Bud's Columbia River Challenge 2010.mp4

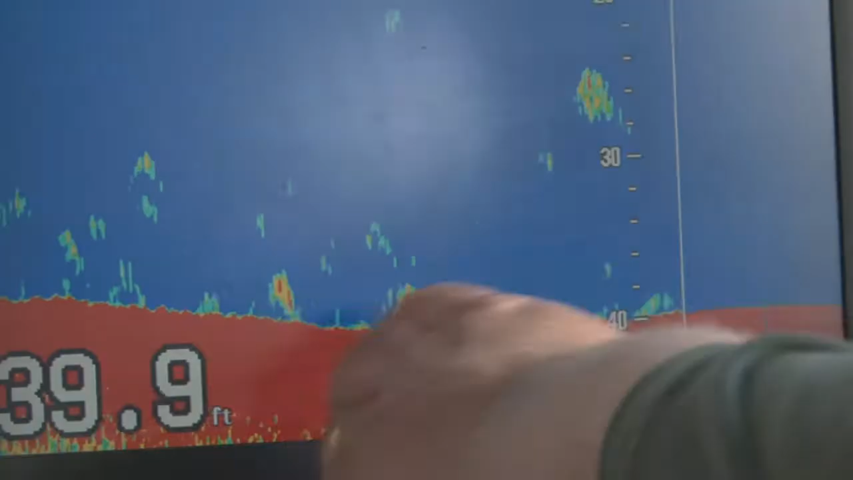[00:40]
On screen: depth 39.9 ft
They're a good sign here. These are two real nice good marks here. We're going to try and set up on them and see if they...